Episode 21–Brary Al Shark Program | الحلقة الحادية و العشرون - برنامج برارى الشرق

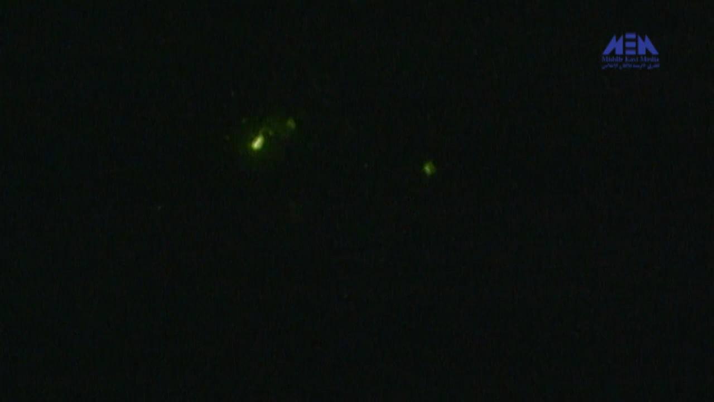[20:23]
تلمع الأضواء في الظلام من مصدر غير معروف.
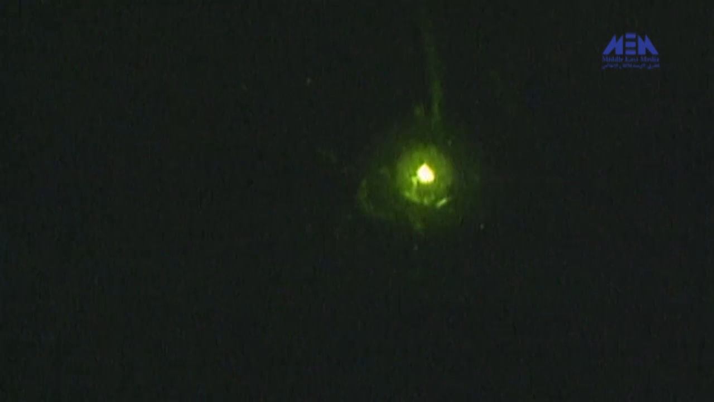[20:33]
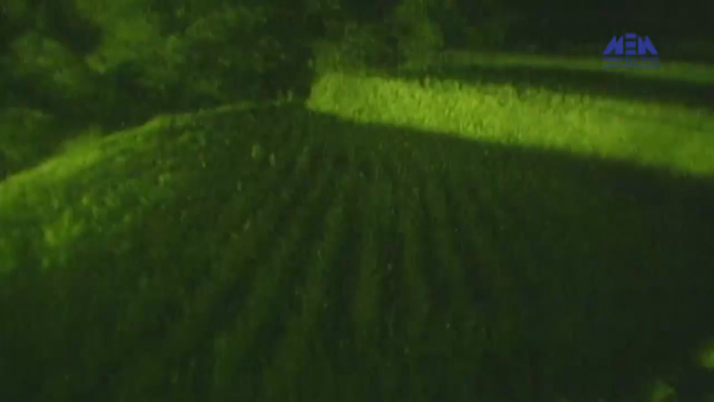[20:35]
تتلألأ أمضات لا تحصى في الحقل. إنها اليراعة التي تعيش في حقل الأرز وقنوات الري.
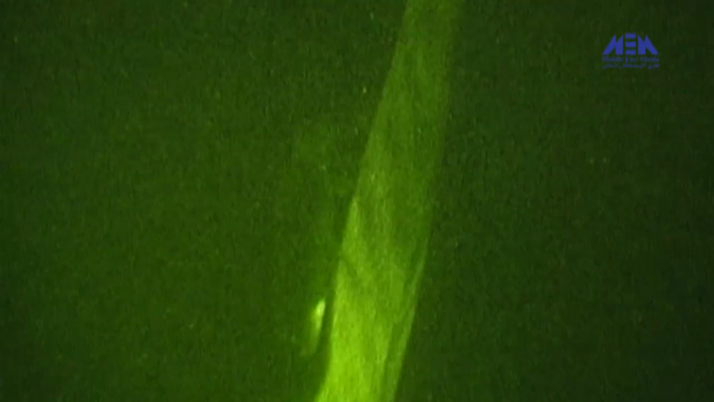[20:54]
يستمر الذكر في الوميض باحثا عن أنثى.